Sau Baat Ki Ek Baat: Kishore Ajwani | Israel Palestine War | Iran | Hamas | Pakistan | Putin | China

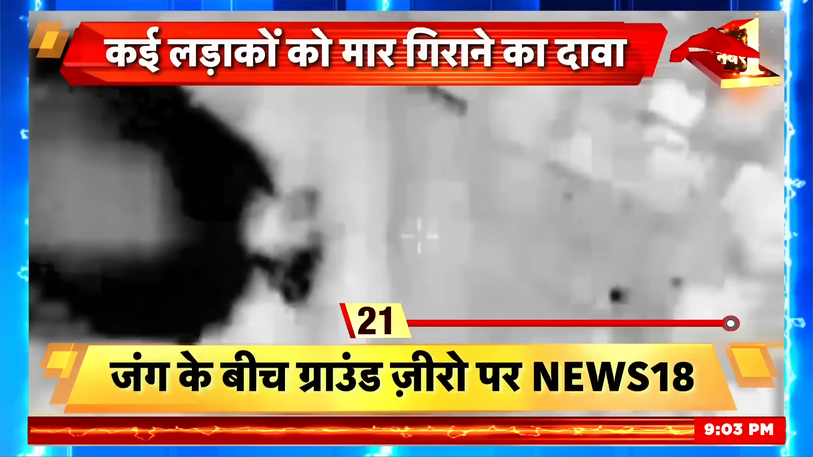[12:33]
پٹی کی کئی امارتوں کو نشانہ لگا کر تباہ کر دیا گیا کیونکہ اسرائیل کی سینہ نے حماس کے لڑاکوں کو سمھلنے
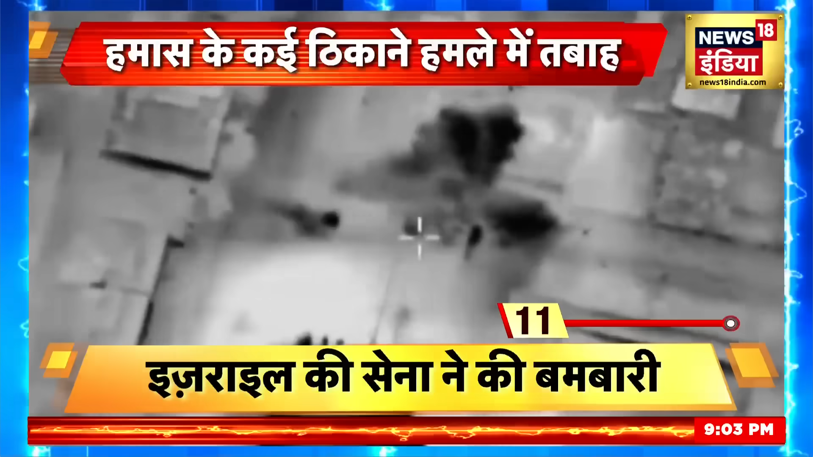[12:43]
تک کا بھی موقع نہیں دیا اسی ویڈیو میں اسرائیلی سینہ کے ٹینکوں کا کافلہ بھی دکھائی دیا جس کے ساتھ کئی سینک پیدل
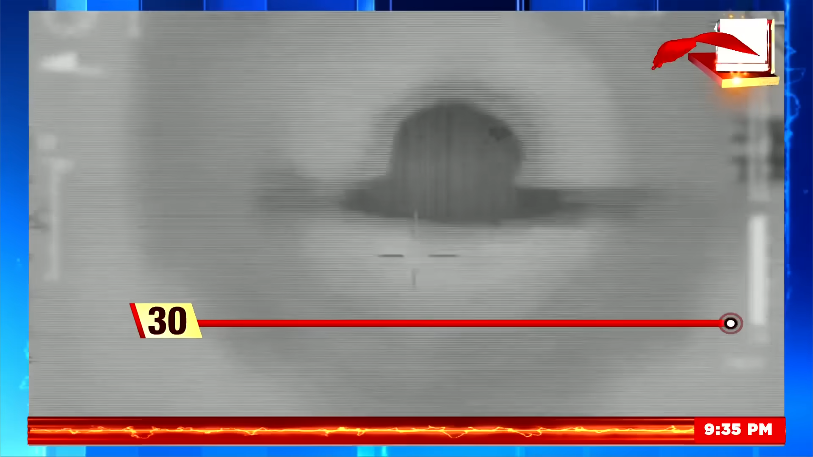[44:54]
اور ایک ہفتے کے اندر اسرائیل دوبارہ سیریا پر ٹوٹ پڑا جس کا اس نے باقاعدہ ویڈیو بھی جاری کیا اسرائیل کے اکیلے لڑاکو ویمان نے سیریا میں راکٹ لانچروں پر بھر بھر کر بارود برسایا
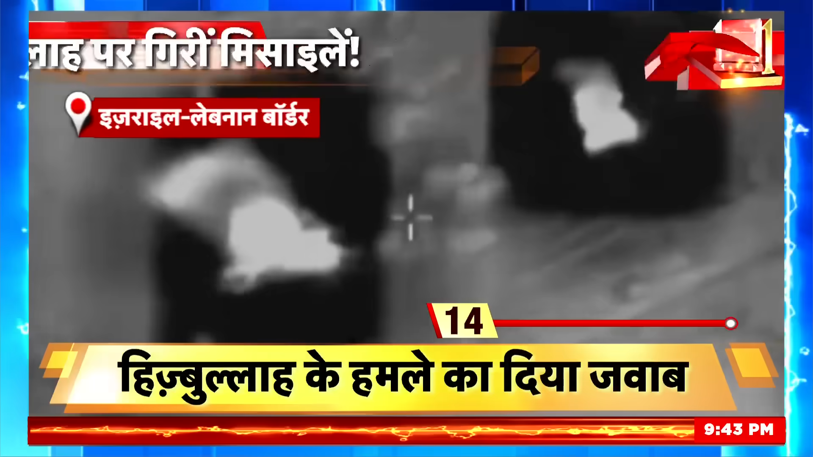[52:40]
بھی دکشنی لیبنان میں گھس کر ائر سٹائک کر چکی اور ایک بار پھر اس نے ہزباللہ کے
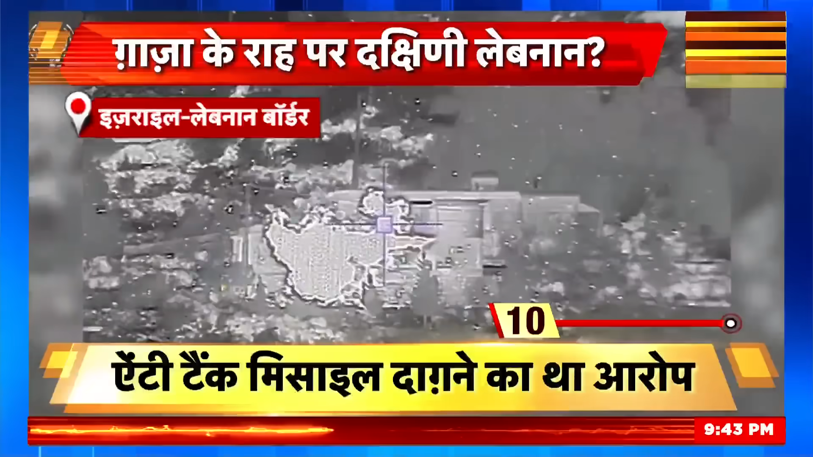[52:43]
لڑاکوں کو دکشنی لیبنان میں گھس کر مارا جس کے ویڈیو میں اسرائیل کی سینہ چنے